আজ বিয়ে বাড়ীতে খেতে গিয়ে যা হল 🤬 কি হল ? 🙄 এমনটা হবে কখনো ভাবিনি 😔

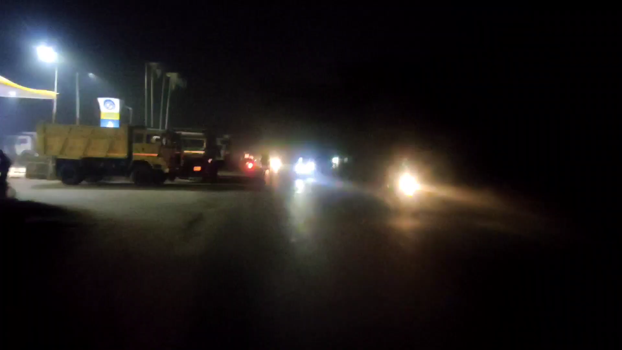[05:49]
কলকাতা রোড যেটা বর্ধমানের উপর দিয়ে হয়ে যাচ্ছে,
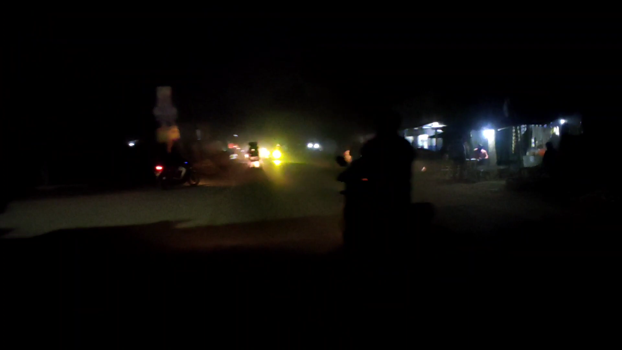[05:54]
যা পরিমাণে ভিড় রয়েছে কিছুই বোঝা যাচ্ছে না। চারজন এখন যাচ্ছি বাড়ি, আমাদের ড্রাইভার হচ্ছে আমিনুল। তো